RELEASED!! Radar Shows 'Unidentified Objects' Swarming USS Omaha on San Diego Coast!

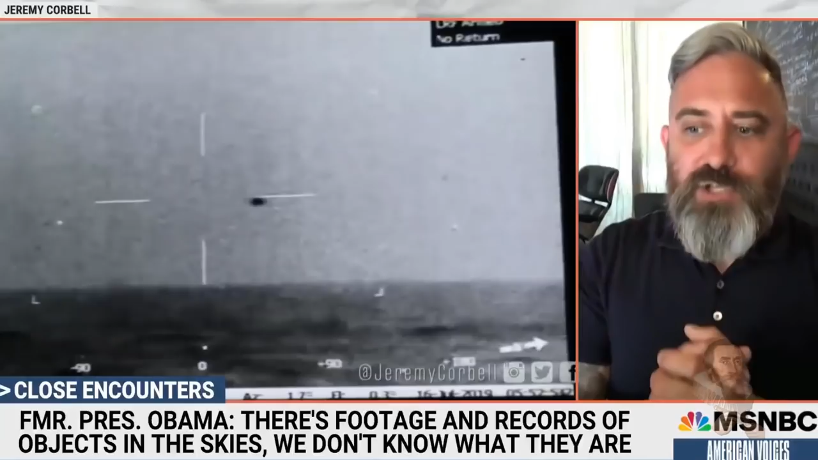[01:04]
He does ask the hard questions and even President George W. Bush was shown the first piece of imagery that I put out about a month ago, the pyramid-shaped UFOs. So now there's this openness to discussing. We might not know what they are, but we know what they're not. And when you're looking at this FLIR, forward-looking infrared footage, you see it's a spherical object.
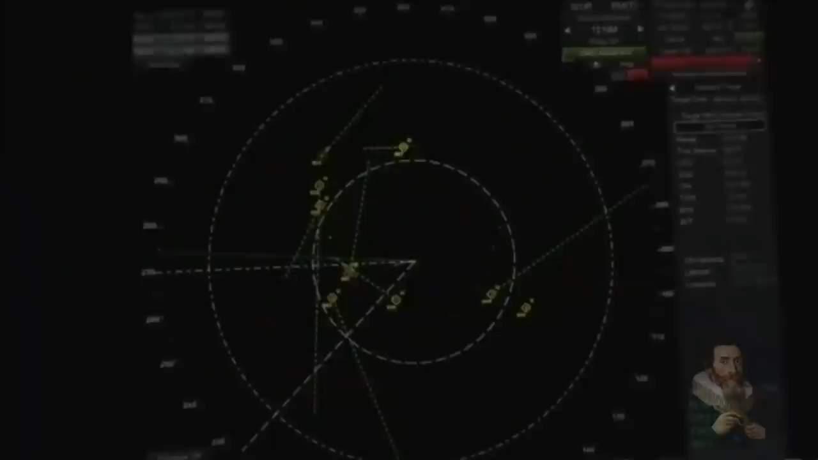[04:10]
it makes you wonder if these are things not of this world. Comments below and as always, thank you for watching. O.D., if you can write a general lat long where we're at, and the number of contacts you got, get the force of the speed meters off them, you know what I mean, and wrote a position to us, big bearings, might be helpful too. O.D., eyes up. O.D., eyes down. O.D., eyes down. O.D., make track track, maintain track as best you can.
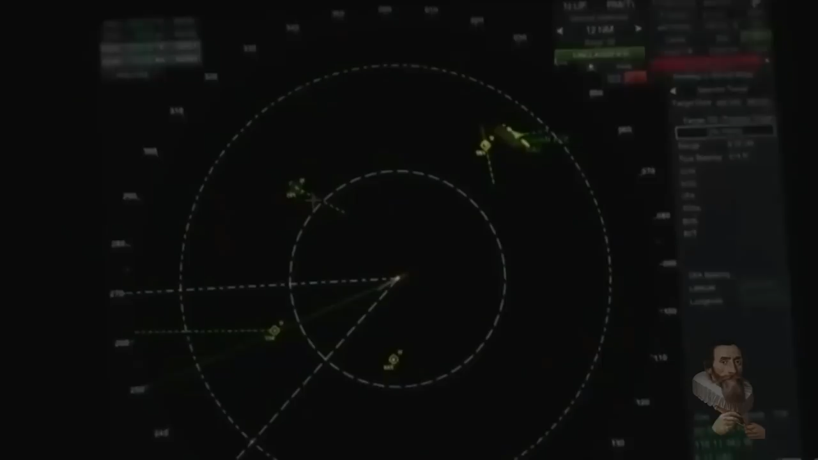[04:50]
Oh, actually 38 knots, huh? That was pretty much perfectly 0-0-0 relative, right? Yeah.